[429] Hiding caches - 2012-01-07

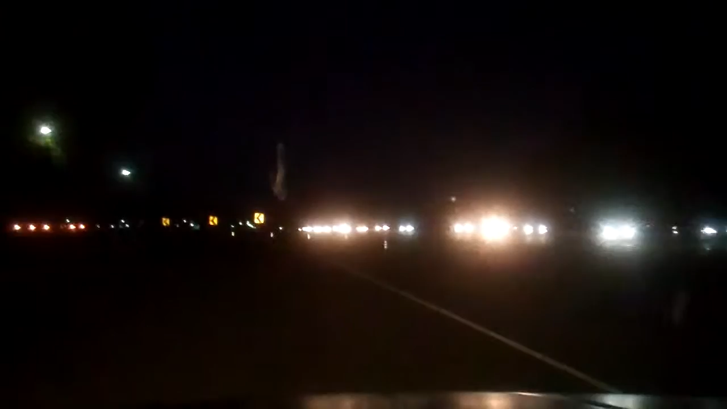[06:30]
I can't tell for sure, but I think I saw police lights over there. Yes, you can see them. Stopping traffic.